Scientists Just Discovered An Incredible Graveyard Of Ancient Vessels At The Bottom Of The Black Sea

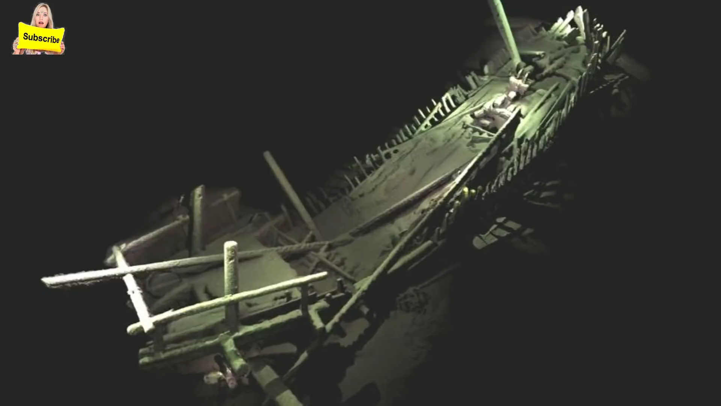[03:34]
That's what to date the project is located some 41 ancient shipwrecks from the Byzantine and Ottoman periods For the first
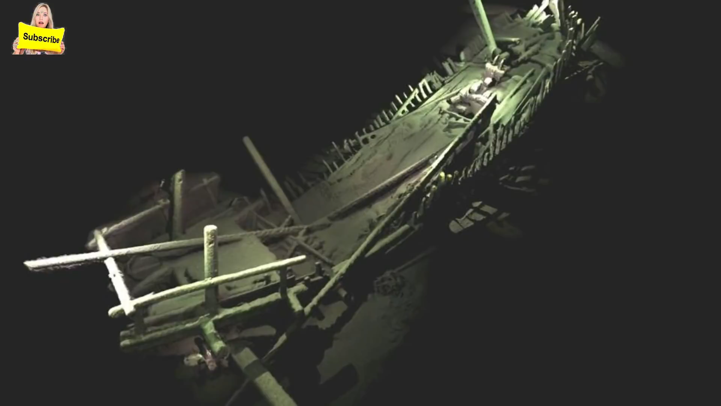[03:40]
time we're able to glimpse medieval ships long known about by historians But never seen by modern eyes Most astonishing of all though is these ships superb state of preservation